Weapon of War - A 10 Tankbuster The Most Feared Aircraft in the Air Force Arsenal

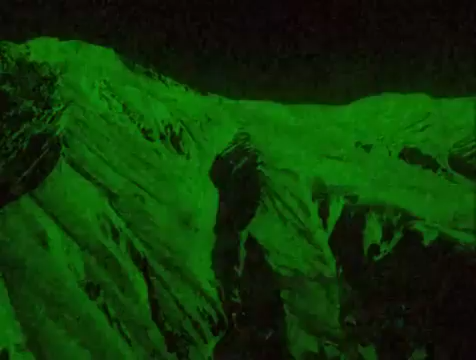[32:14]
We went in there, and the night vision goggles were really hard to use because the sun had set, but it wasn't low enough where we were getting a lot of brightness coming from the west.
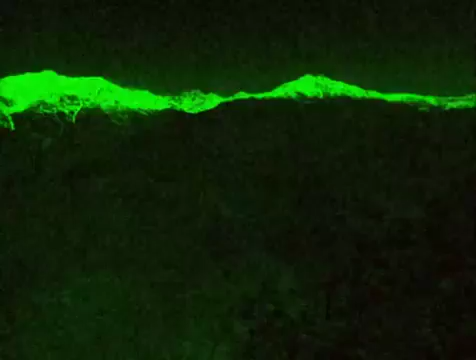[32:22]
So it was really difficult to use the NVGs. There was no moon illumination, and we're in this very harsh terrain that I've never seen before.